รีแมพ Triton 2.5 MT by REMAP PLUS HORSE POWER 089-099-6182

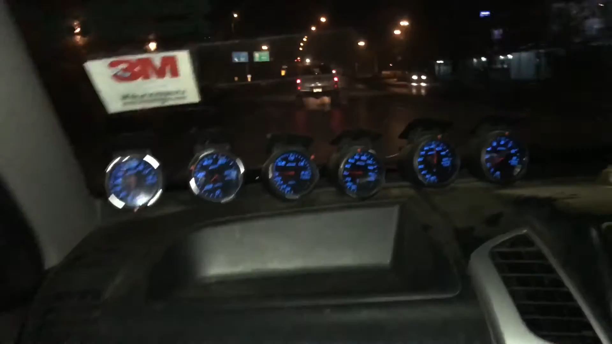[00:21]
คันหน้ามาด้วยกันนะครับไททัน 2.5 VJ กีราฟแม็กกี้10อันนี้ตัวเตี้ยครับ